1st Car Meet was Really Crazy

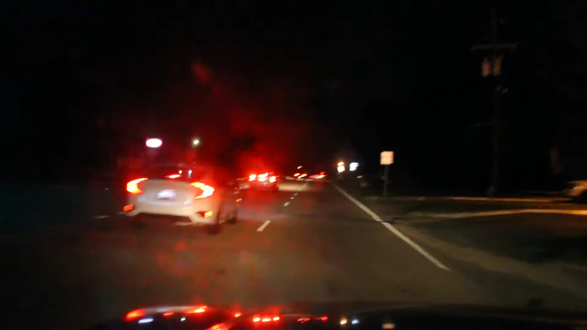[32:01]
That regular car passing me. Wait, I ain't going that slow, huh? I'm going 65.
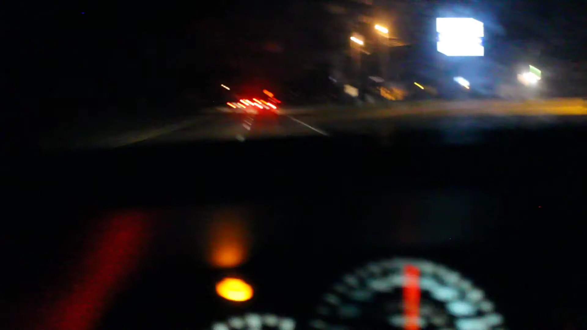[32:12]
Got a regular car passing me like it ain't that. Hold up, man. They turning on.